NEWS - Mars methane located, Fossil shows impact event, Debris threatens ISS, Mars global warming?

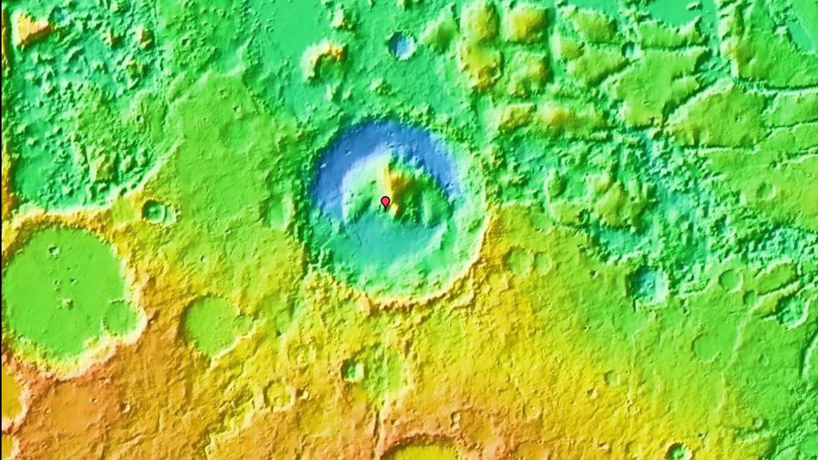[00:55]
And not only that, it was able to actually trace the source to a geologically complex region just outside of the Gale Crater. Now the methane could be trapped beneath ice in this region,